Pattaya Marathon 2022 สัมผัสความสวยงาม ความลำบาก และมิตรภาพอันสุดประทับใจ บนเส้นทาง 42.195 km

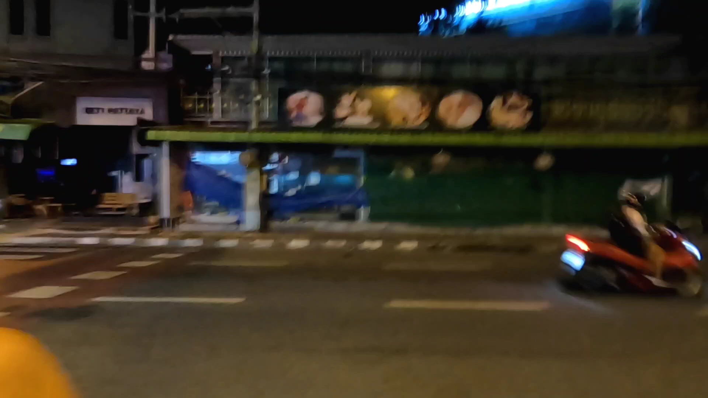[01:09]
เบียนะครับตอนหน้ạnนั้นนะครับ Terminal 21 นักวิ่งก็กำลังทยอยกันเดินเข้อยอยอยiro
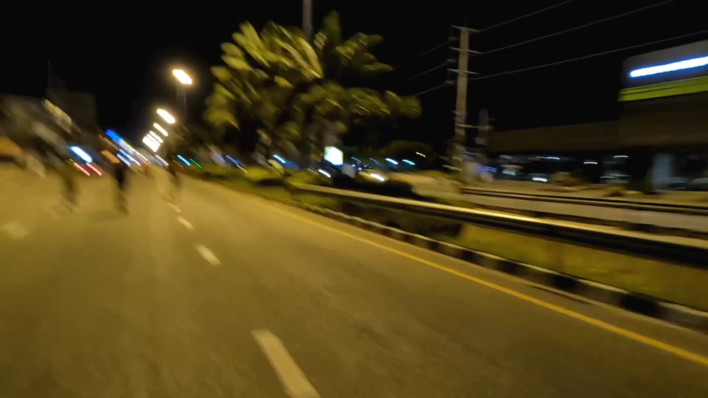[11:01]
ยังมากับแบบห่างห่างนะครับเริ่มมากันเริ่นเรื่อยนะครับ
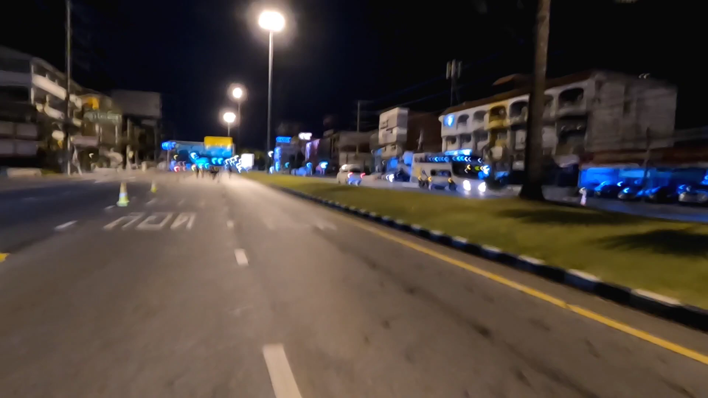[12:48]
มาเหลือเหลือนะครับขนาดเป็นของลอดนะครับ เยี่ยมเลยครับตัว